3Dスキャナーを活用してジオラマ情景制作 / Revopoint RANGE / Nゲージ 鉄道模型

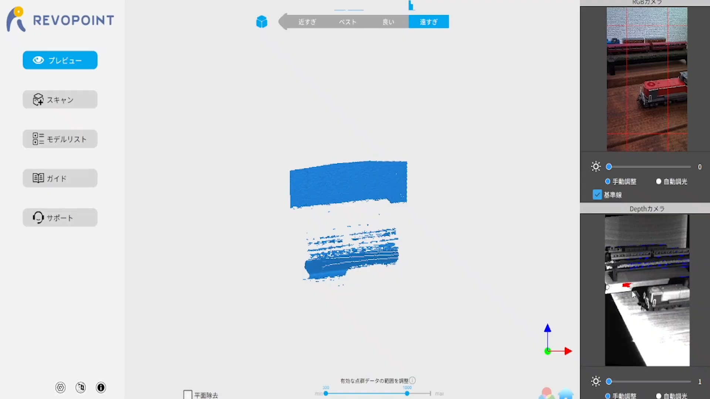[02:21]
今右側にRGBカメラと震度のカメラが出てます。これがこのスキャナーで見えている部分やね。
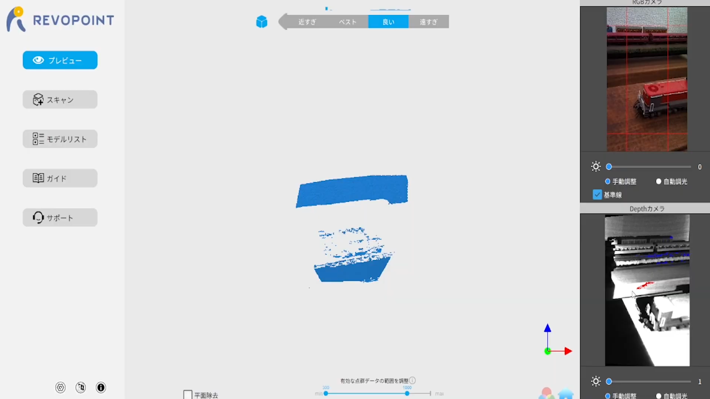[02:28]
遠すぎから近すぎまで出てますけど、これはスキャン対象物までの距離。遠すぎたら遠いよ、近すぎたら近いよということです。
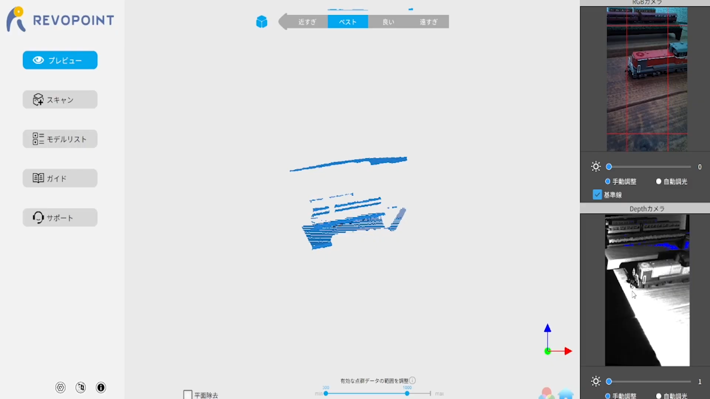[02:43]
ソフト側は今これプレビューで映ってて、スキャンというものを押せばスキャン画面に変わります。
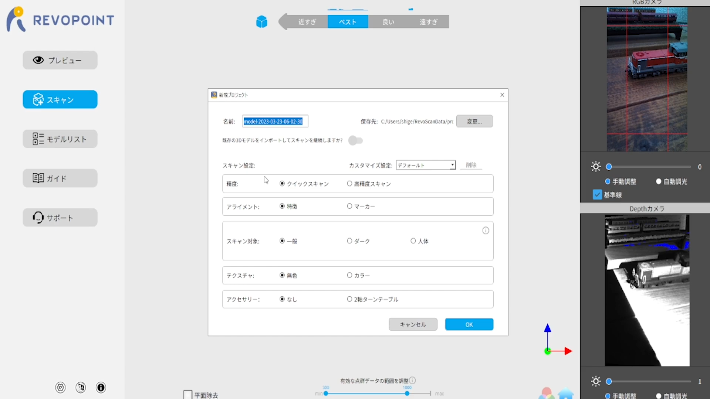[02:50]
精度、アライメント、スキャン対象、テクスチャー、アクセサリーとありますが、3Dスキャナーは基本的に特徴的な形状であればあるほどスキャンしやすくなります。
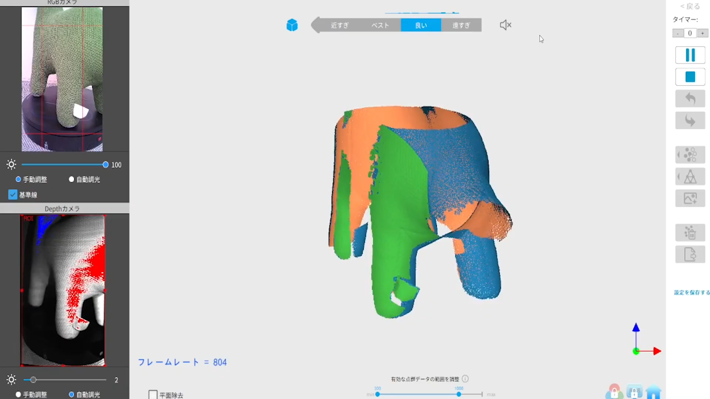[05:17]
一周これでぐるっと見てみましょう。
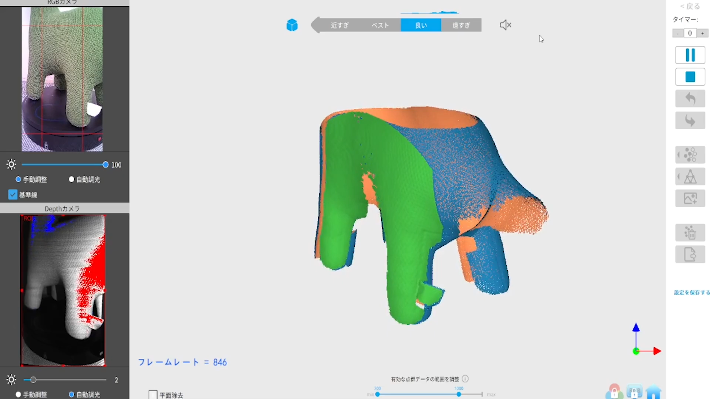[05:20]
表面の布の感じもスキャンできているのがわかると思います。一周取れたかな。じゃあ一回ここで止めます。
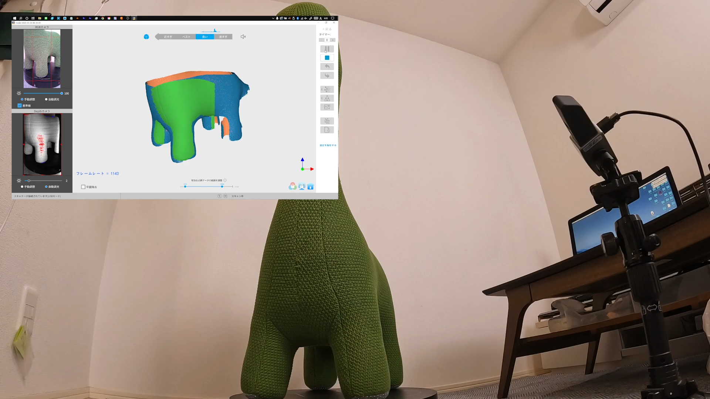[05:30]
ターンテーブルに止めます。
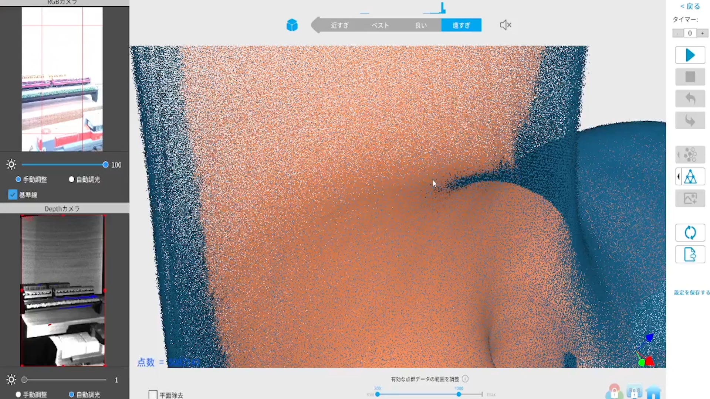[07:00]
で、これを結んでメインにするのをメッシュ化って言うんですけど、レボスタジオっていう別のソフトウェアで処理することができます。